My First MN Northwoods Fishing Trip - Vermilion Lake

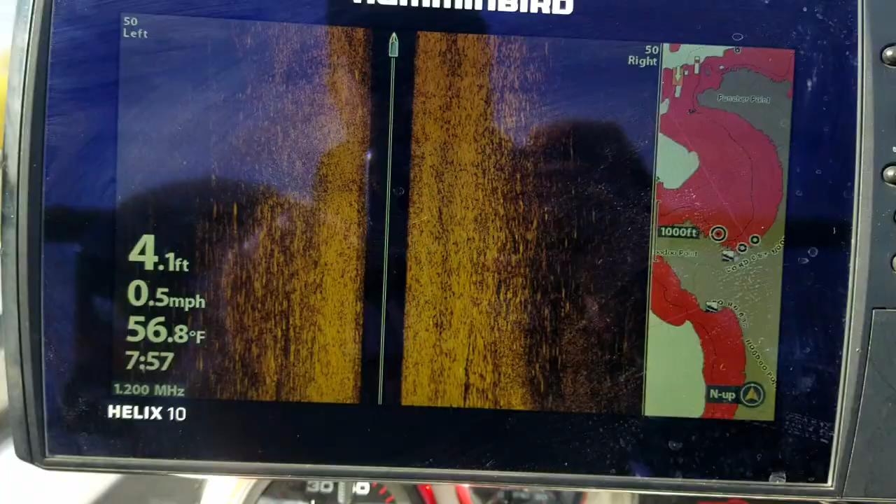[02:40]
On screen: depth 4.1 ft, water 56.8°F, speed 0.5 mph
Water temp here by the landing this morning is almost 57 degrees,
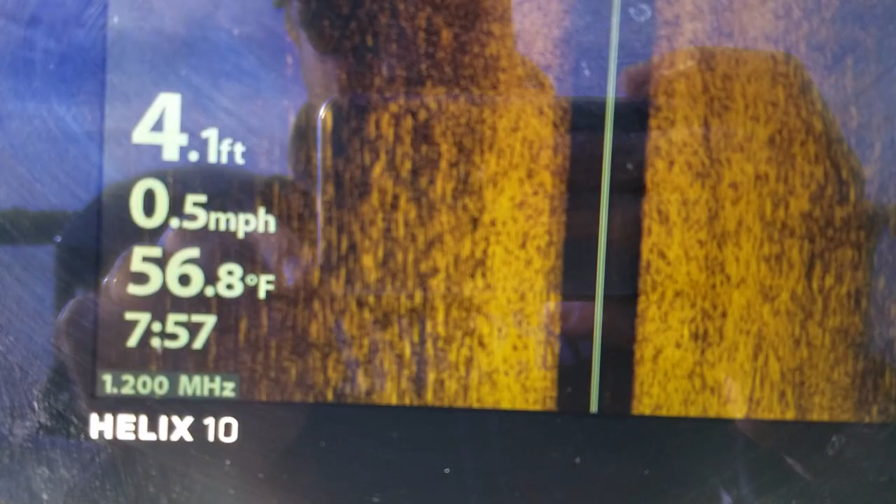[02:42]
On screen: water 56.8°F, speed 0.5 mph
so we're probably going to start our search for smallmouth kind of shallow because I'm thinking they're going to start thinking about getting close to where they want to be soon.